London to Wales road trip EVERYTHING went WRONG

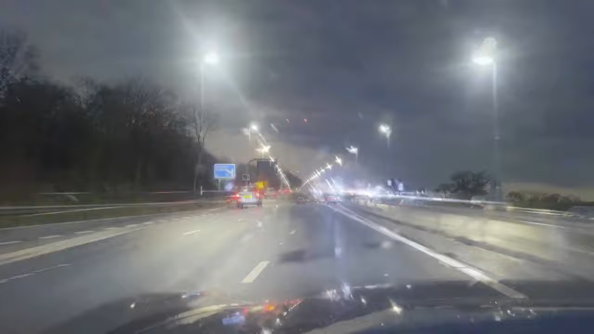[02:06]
some good banter, two pit stops later, and finally we arrive at the Severn Bridge, the crossing point that separates England from Wales.
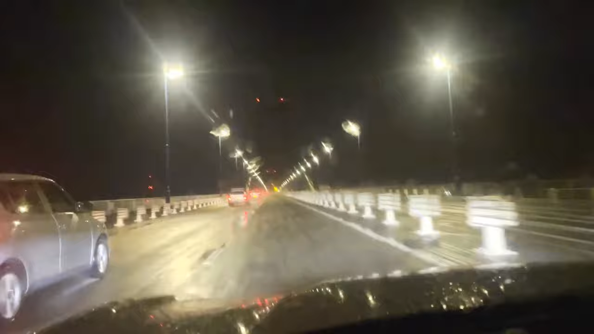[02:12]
The weather's changed a little bit, there's a bit of rain coming down, but hey, that's to be expected. After all, we are still in the UK.
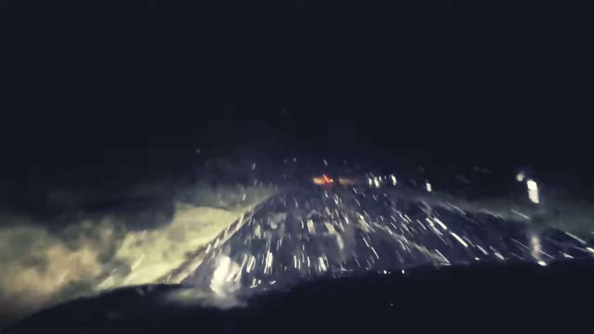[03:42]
Just had to film this middle of March, and look at the way that snow is coming down, hammering it down. Well, I've arrived at the Lake Countryside Hotel.